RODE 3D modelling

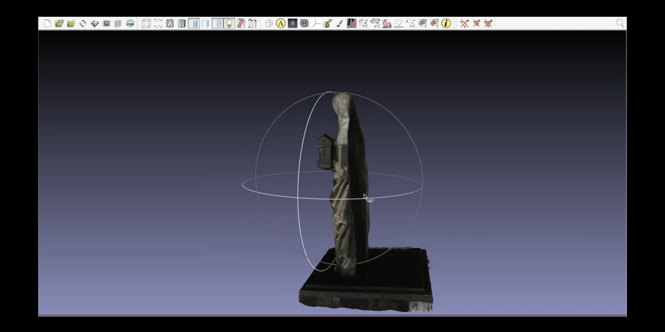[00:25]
The 3D model is interesting as a concept for being like the reference
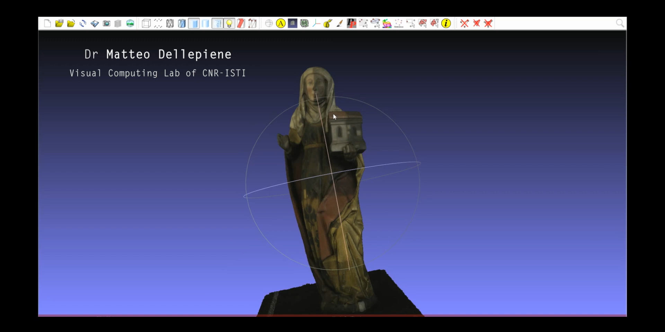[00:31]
for putting all the documentation data,
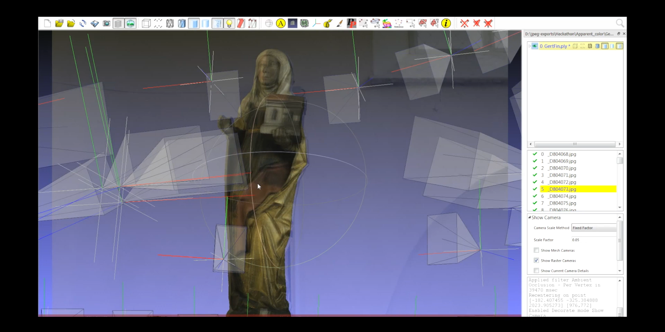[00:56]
so each single element you see is a different image that was used for the generation of the model.
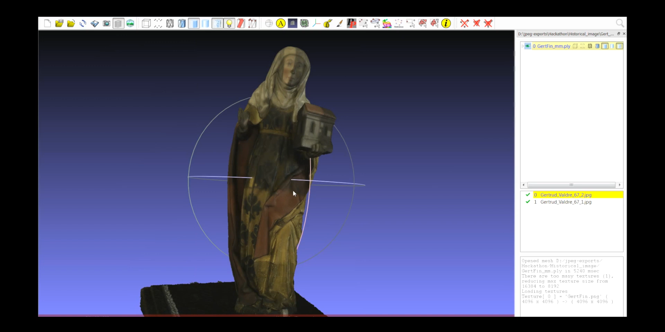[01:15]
So you have again the image which is aligned to the 3D model,
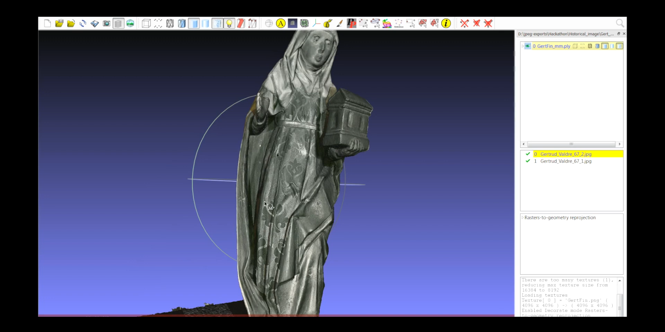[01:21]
so these are all things that I should kind of refine a bit.
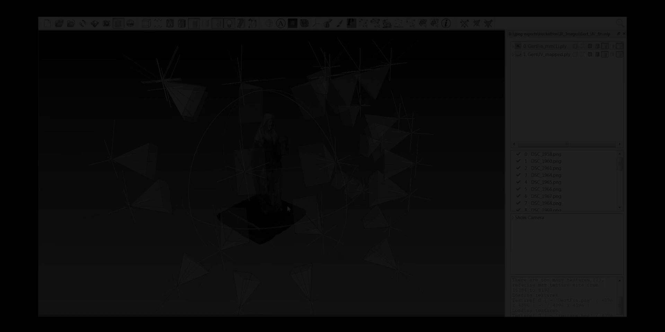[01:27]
So it's possible to make 3D model changes?
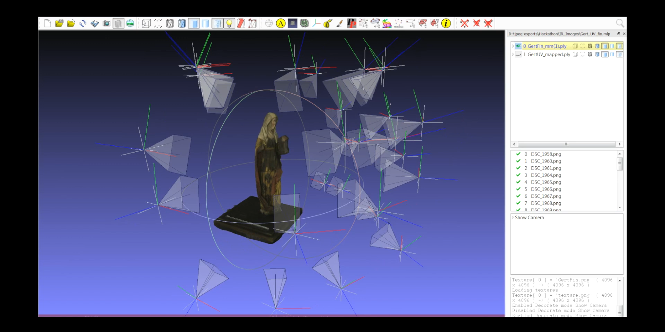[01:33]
One idea could be, for example, you can also like merge the model. Would you like to put in the same context the images taken for the reconstruction and the infrared?
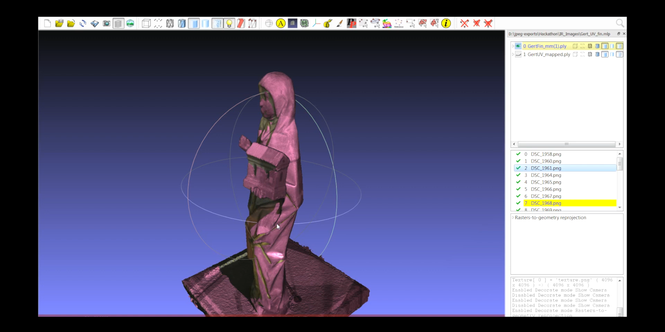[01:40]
You can do that.
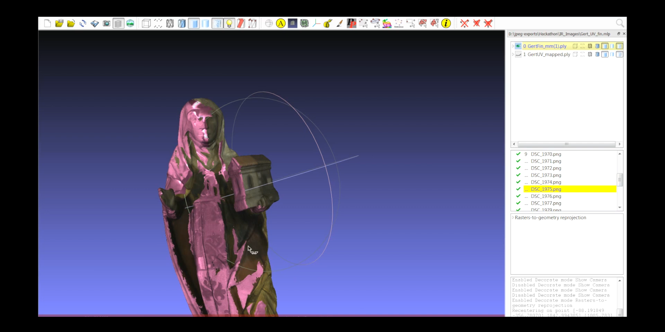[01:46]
You can remove some of them because they are too much, you can do them, you can create several versions of the same.
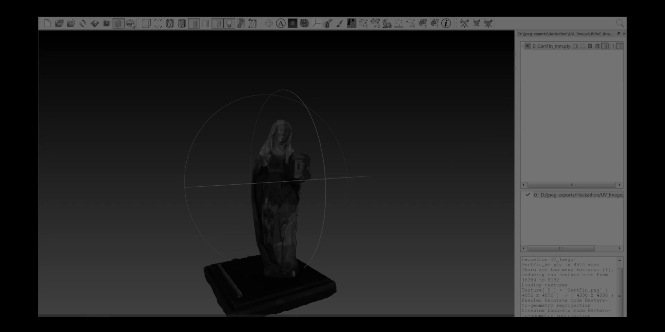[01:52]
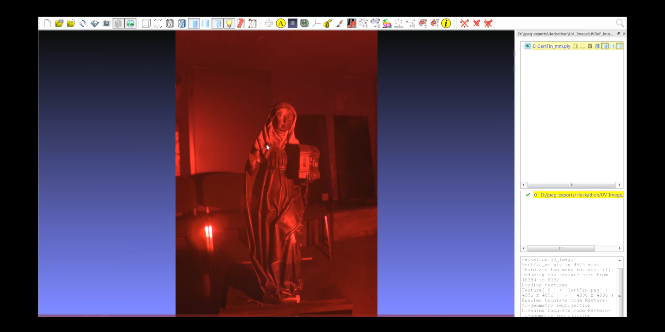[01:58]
After a while, I had only one I was aligning it, but I just need a few minutes and I was sure the components might be used.
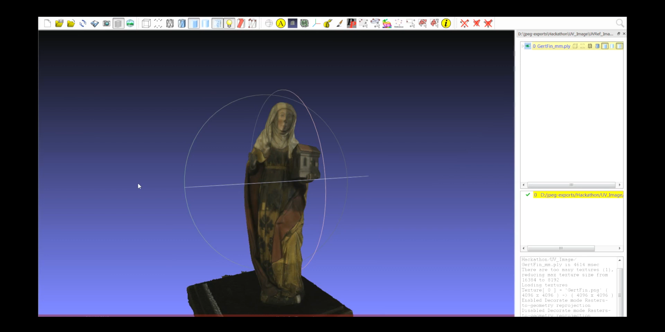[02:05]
I used them like projecting them like I did with infrared, but I had quite a lot of them, so I got this final.